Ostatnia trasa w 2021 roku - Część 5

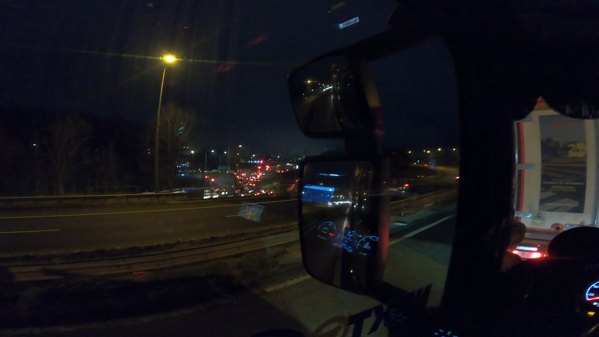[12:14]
SZĘCI Zdjęcia Zdjęcia Zdjęcia niestety na załadunek dzisiaj nie dolecę są straszne korki jak to przy piątku ja stoję dosłownie przed momentem się delikatnie ruszyłem a tak to praktycznie stałem
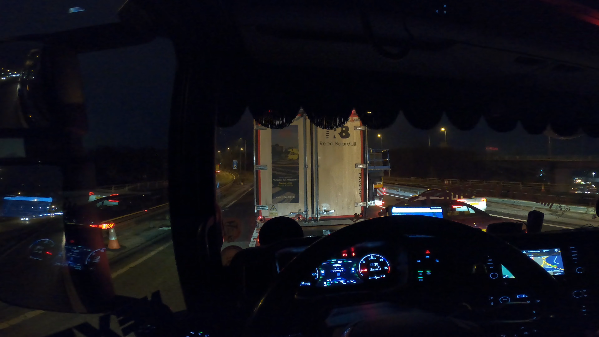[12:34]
na zgaszonym silniku ponad 20 minut bo wszystko stanęło w miejscu załadunek mam jutro z rana gdzieś koło 6-7 prom o 21 tak to się przedstawia no a na razie delektuję się staniem w korku na wieczór pewnie dolecę